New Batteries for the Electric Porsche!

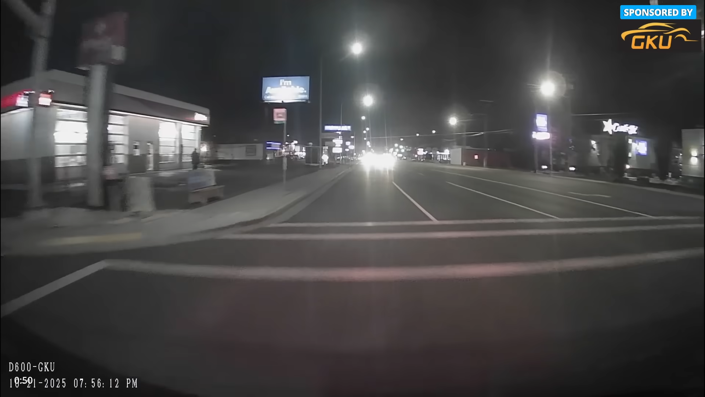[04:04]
Even at night, advanced sensors and WDR technology keep the footage bright and detailed so you can clearly see what's around you.